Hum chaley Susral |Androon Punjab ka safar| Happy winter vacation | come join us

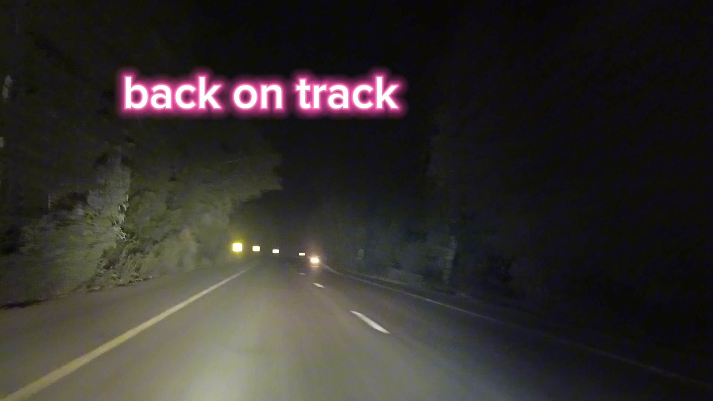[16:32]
न बंदा न बंदे की जात, इक्का दुक्का कोई गाड़ी और एक हम। ये देखा है रात को यहाँ पे कोई जिन भूत आ जाए ना पता ही ना चले।
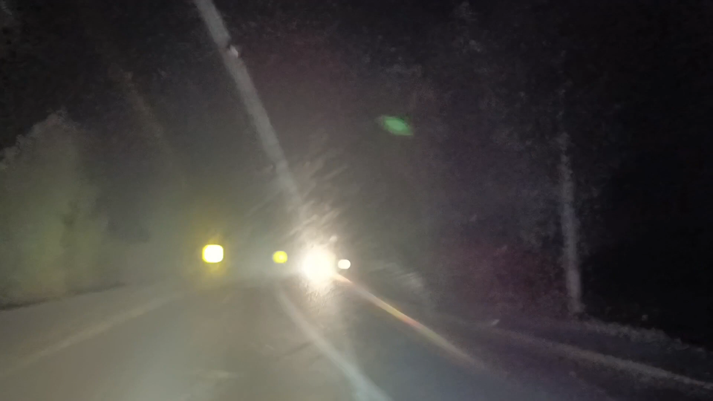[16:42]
हाँ ये देखो भूत, ये देखो दो टॉर्च लेके आया भूत। अभी कितने घंटे का सफर बाकी है अब तक? दो। अभी 2 घंटे का सफर बाकी है और इस वक्त टाइम है 7 बज रहे हैं और अभी हम सफ़र कर रहे हैं।